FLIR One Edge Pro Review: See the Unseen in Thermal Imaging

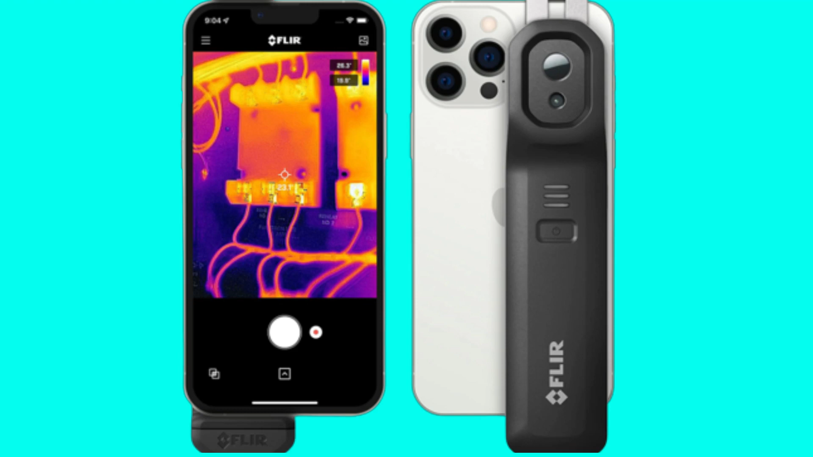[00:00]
Welcome to our review of the FLIR ONE PRO, a thermal imaging camera attachment for your smartphone.
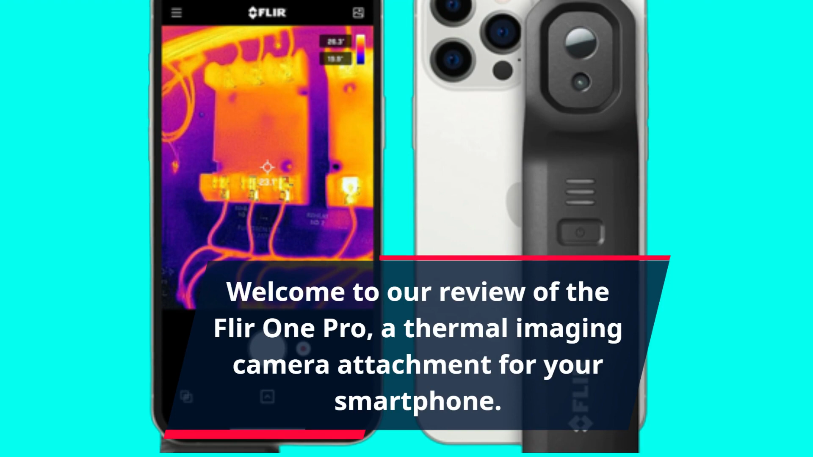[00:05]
This is a great tool for anyone who needs to visualize temperature changes in their environment, whether for work or play.
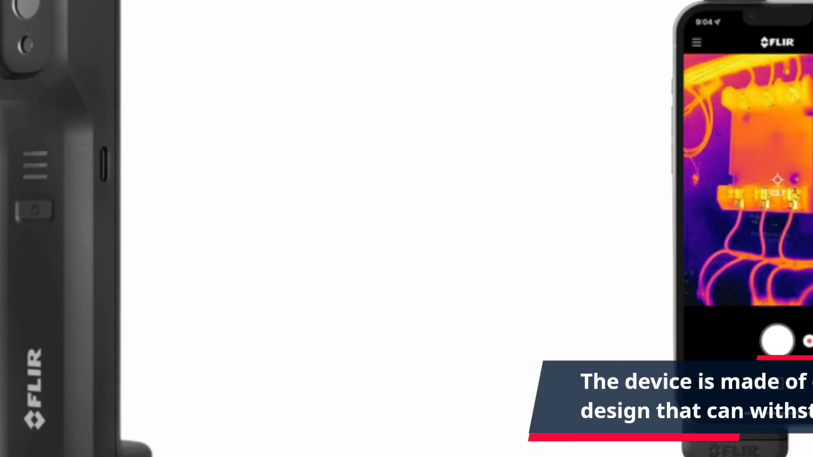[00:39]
The FLIR ONE PRO uses a thermal imaging